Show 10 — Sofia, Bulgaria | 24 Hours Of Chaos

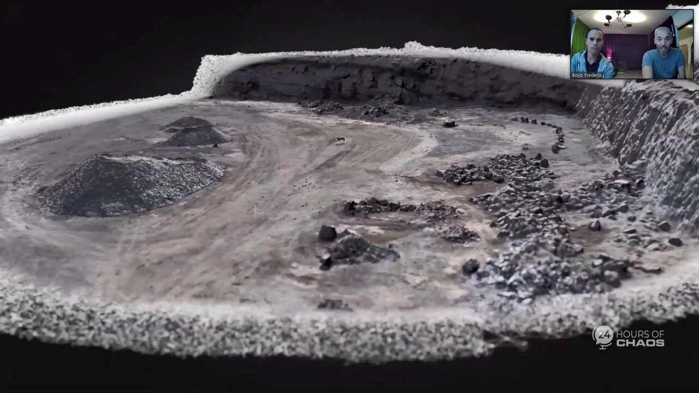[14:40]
So we had actually the full quarry in 3D, fully textured. So whichever shots we couldn't actually film for real, we could then digitally create.